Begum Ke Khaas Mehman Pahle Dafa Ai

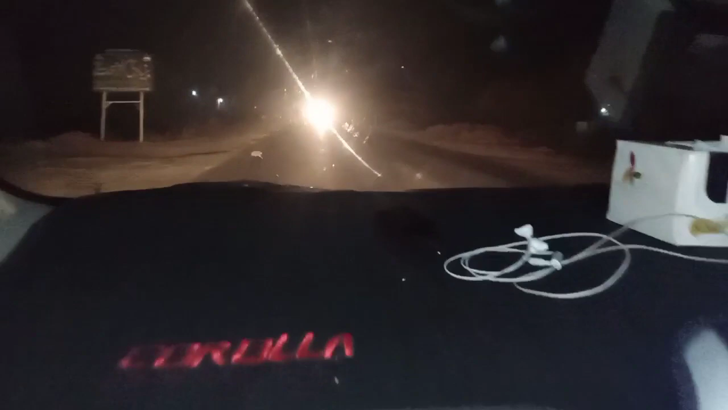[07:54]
ਹਾਂਜੀ ਅਤੇ ਇੱਥੇ ਗੱਡੀ ਜਾਏ ਨਾ ਜਦੋਂ ਉਹ ਕਿਨਾਰੀਆਂ ਜਿਹੀਆਂ ਬਣ ਗਈਆਂ, ਜਿਵੇਂ ਜੰਪ ਨਹੀਂ ਬਣੇ ਹੁੰਦੇ ਕਿਨਾਰੀਆਂ ਦੇਖ ਪਾ ਦੇ ਵੱਟਾਂ ਹੀ ਬਣ ਗਈਆਂ।